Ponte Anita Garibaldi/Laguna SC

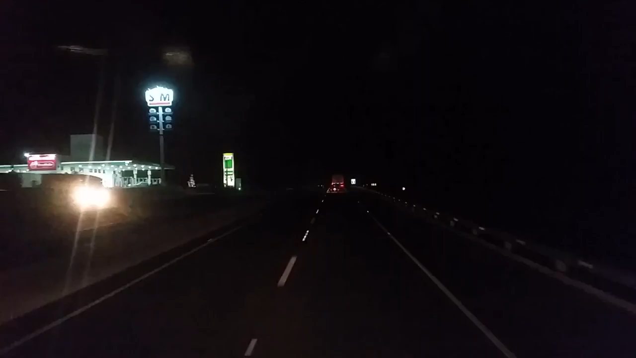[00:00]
E aí galera, boa noite, boa noite. Estamos aqui na BR-101, no estado de Santa Catarina, a próxima Laguna. Vou gravar para vocês aí a minha primeira passagem pela nova ponte de Laguna, a ponte Anitta-Garibaldi. Uma das obras, uma das maiores obras rodoviárias do Brasil. Foi inaugurada aí a semana passada e hoje é dia 11
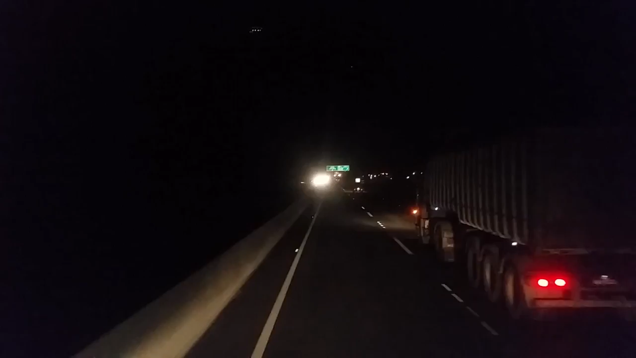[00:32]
de agosto de 2015. Vou fazer a passagem pela ponte, uma mega estrutura. Primeira vez que eu estou passando aí, vou gravar hoje noturno e amanhã eu gravo durante o dia. Ficou muito bonita a ponte, viu? Você vai aliviar muito o trânsito aí, vai aliviar.
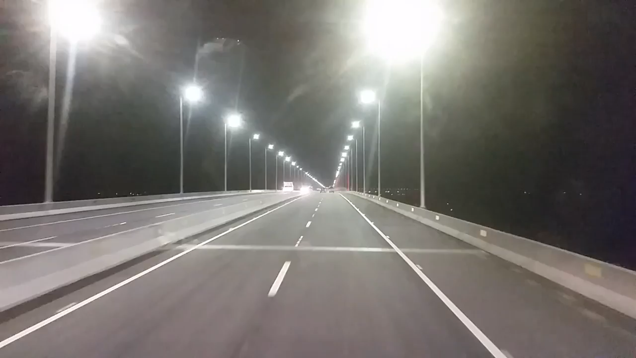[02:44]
Vai, confere pra você que dá até o medinho, vê, de passar por cima dela aí. Cara, muito show. Bacana demais. Nossa, quanta fila eu enfrentei aqui. Muito bacana. Tô linda, hein.